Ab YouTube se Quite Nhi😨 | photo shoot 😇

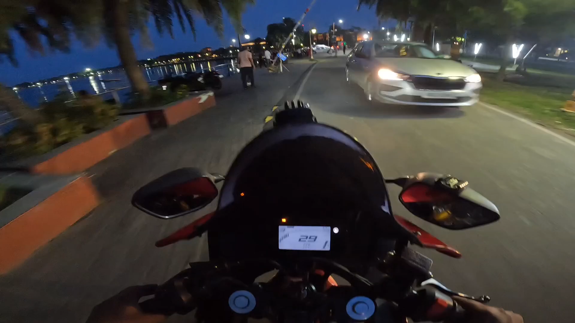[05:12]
अभी जो है हम लोग यहाँ से निकल रहे, यहाँ तुम एक बार नाइट व्यू देख पा रहे हो यहाँ का। ड्राइव सेव लाइफ, देख रहे सब
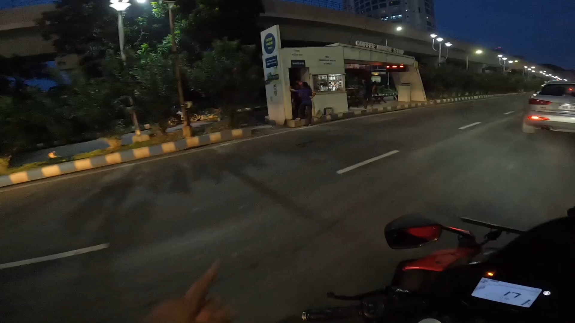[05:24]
बस स्टैंड है बोलो है। रास्ता बना रहे हैं, देखो भाई जबरदस्ती रास्ता को प्लेन किया जा रहा है, देख रहे हो।
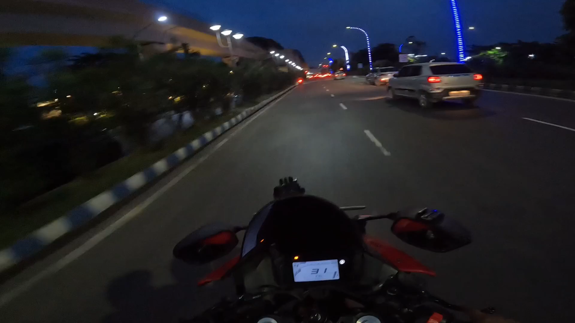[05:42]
एक हमारे यहाँ है बेग भगवान तुपसिया, जबरदस्ती खोद दिया जाता है अच्छा रोड को भी। अच्छा रोड को भी।
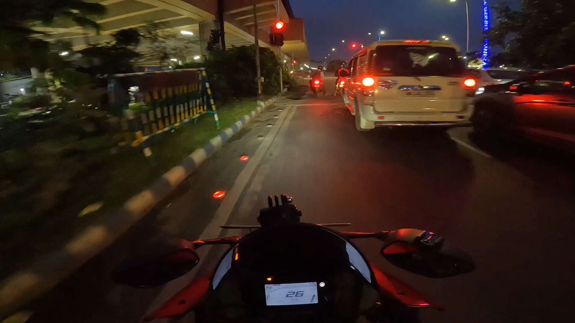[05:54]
और एक यहाँ देखो भाई प्लेन किया जा रहा है, जबरदस्ती प्लेन किया जा रहा है। और कुर्सी की पेटी बांध लो,
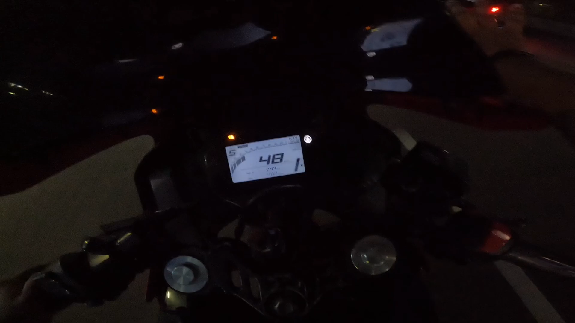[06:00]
मस्त हवा चल रहा है भाई। बस रास्ता फांकर है अभी तक तो, यहाँ से सब कुछ ठीक ही ठाक है, बाकी पता